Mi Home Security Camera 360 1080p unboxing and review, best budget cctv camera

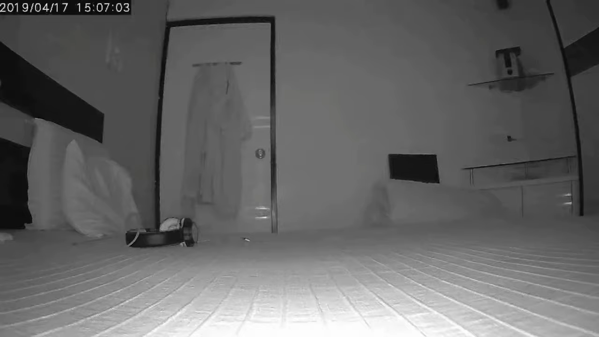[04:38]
ओके गाइस नाइट विजन की बात करें तो इसके अंदर लगे हैं इंफ्रारेड सेंसर्स।